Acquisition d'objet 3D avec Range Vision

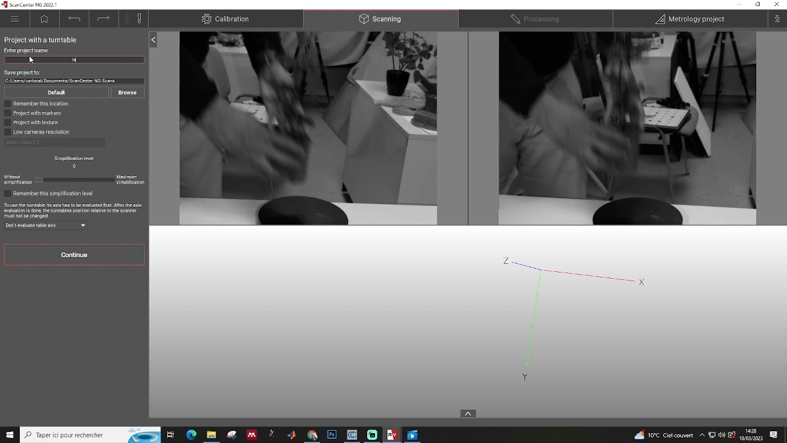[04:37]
objet au centre de la platine tournante selon les caractéristiques de votre objet ou de la lumière dans le milieu vous pouvez régler les paramètres proposés à gauche de la fenêtre pour avoir une bonne acquisition
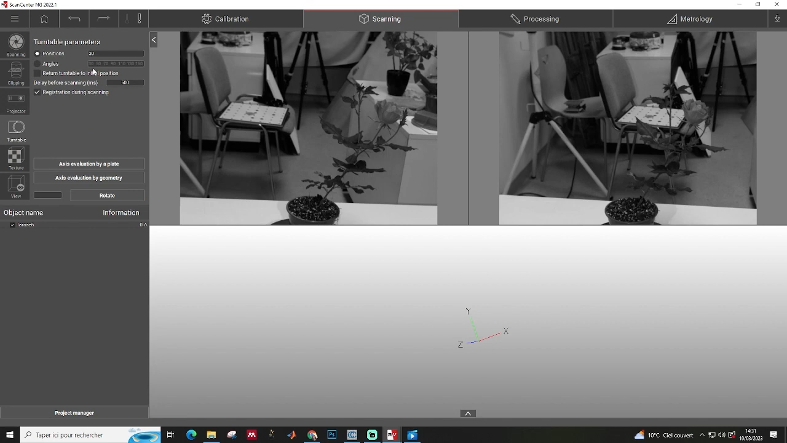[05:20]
le nombre d'images le temps d'acquisition moi j'ai demandé tout simplement 30 images toutes les 500 millisecondes et dans texture vous pouvez régler les paramètres pour le rendu de la texture
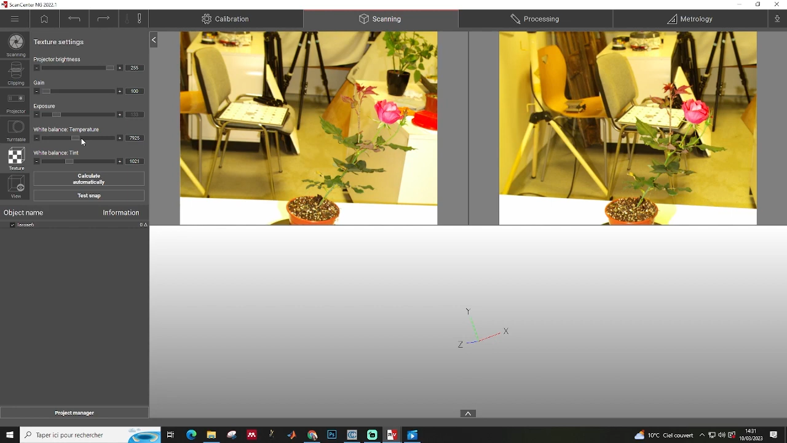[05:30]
3d avant de lancer l'acquisition corrigez bien la surexposition de la lumière sur l'objet les surfaces rouges désignent une surexposition
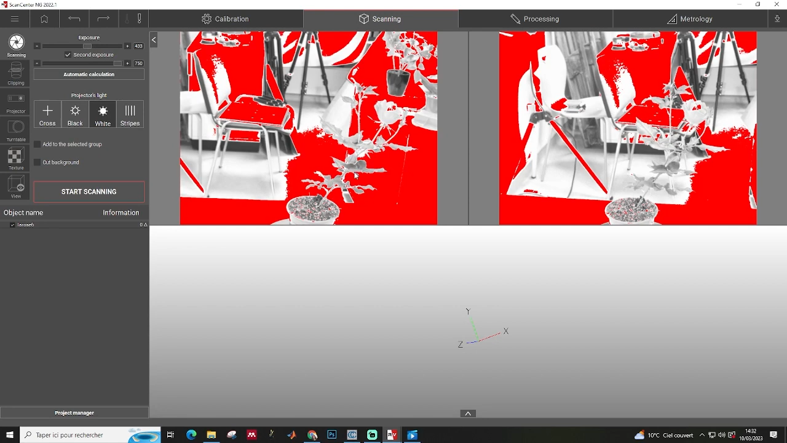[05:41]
de lumière assurez vous donc à ce que cette surexposition n'apparait pas dans votre objet c'est le plus important on peut laisser un peu de surexposition autour
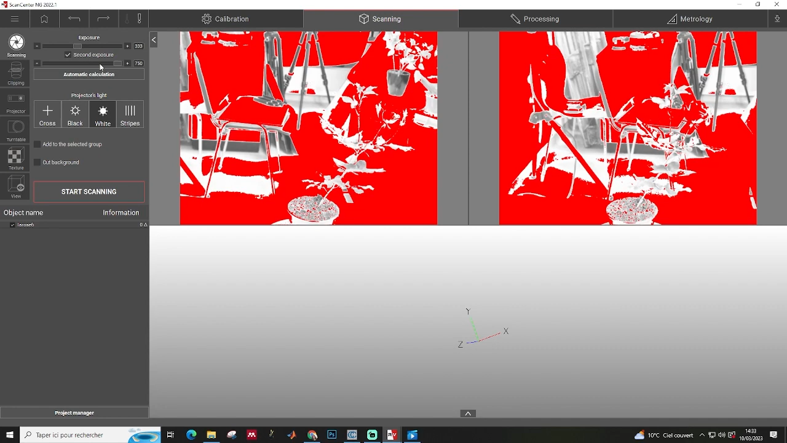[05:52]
de l'objet si votre cylindre a bien été réglé votre cylindre doit contenir seulement votre objet les surfaces surexposées censées être à l'extérieur de ce cylindre ne seront pas acquises
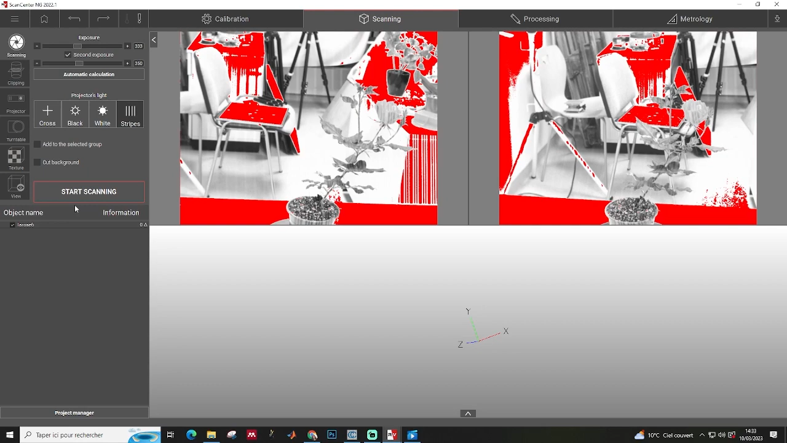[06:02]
par la caméra lorsque j'ai fini de tout paramétrer je lance l'acquisition
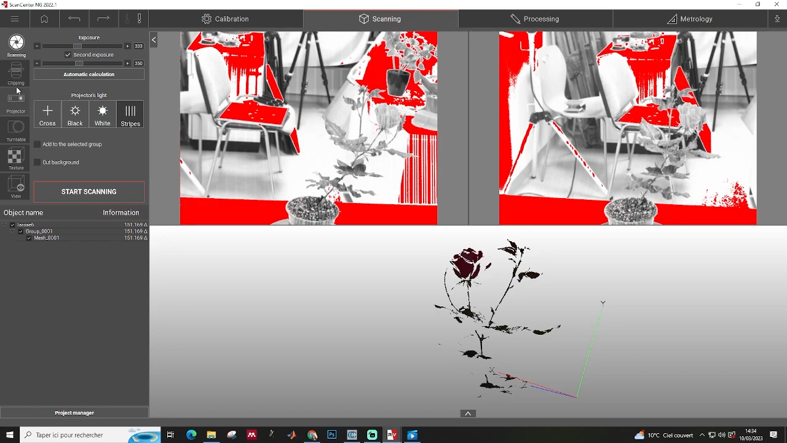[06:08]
pour moi concernant le temps d'acquisition j'ai attendu environ 20 minutes
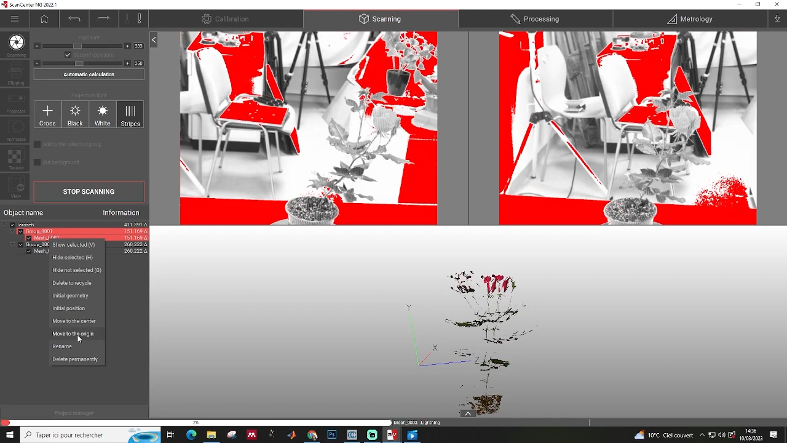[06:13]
pour avoir un résultat à la fin au cours de l'acquisition on doit voir dans la fenêtre un seul objet si vous voyez deux objets ou d'autres défauts sur la représentation normale de votre objet 3d alors vous avez deux solutions soit le problème vient de l'objet qui n'est pas centré sur la platine alors vous pouvez relancer une acquisition pour avoir corrigé la position de l'objet en le recentrant au centre de la platine sinon si votre objet est centré alors il faut régler votre
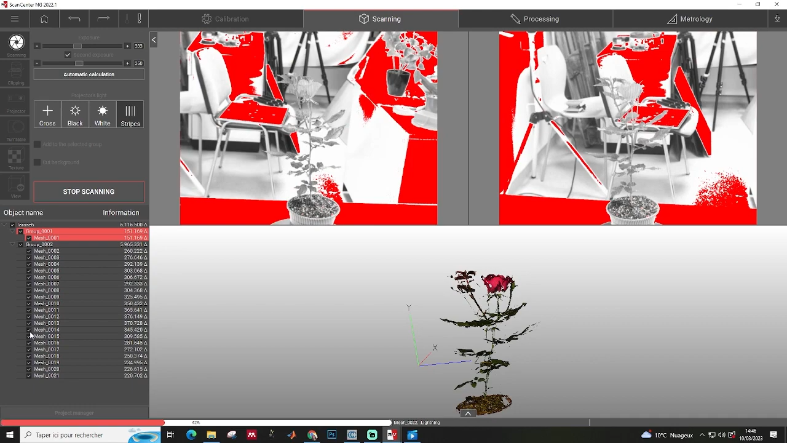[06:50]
calibration si vous avez fait d'autres acquisitions bien avant pensez à les décocher dans le menu pour pas que vous les confondez avec le vrai objet en cours d'acquisition
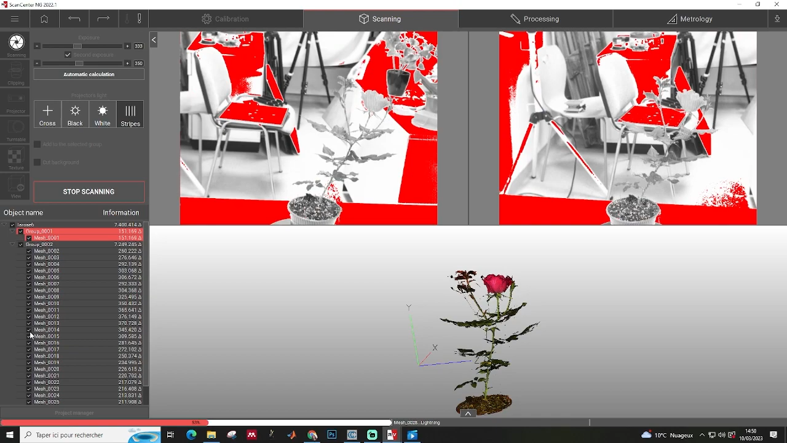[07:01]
après votre acquisition vous obtenez votre
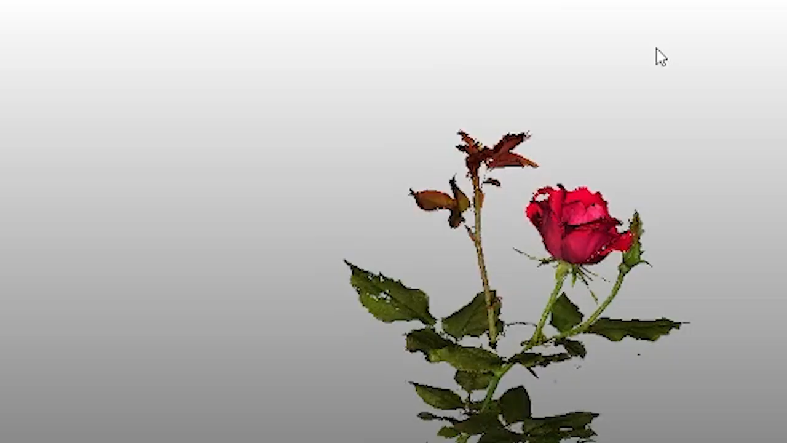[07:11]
joli objet 3d vous
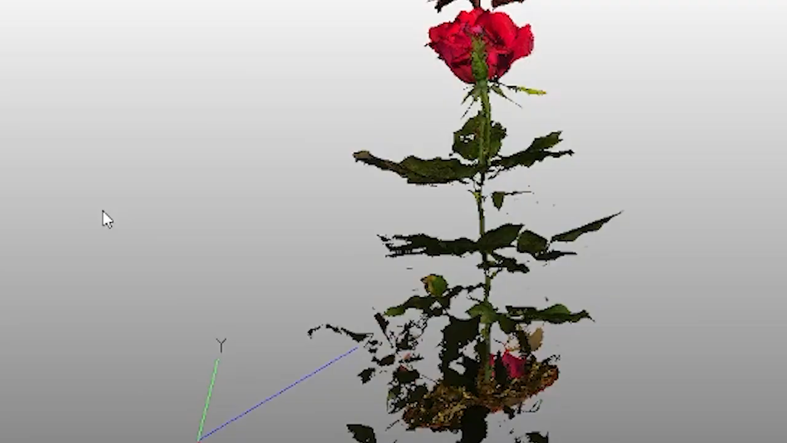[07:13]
pouvez peaufiner certains détails en effaçant par exemple bris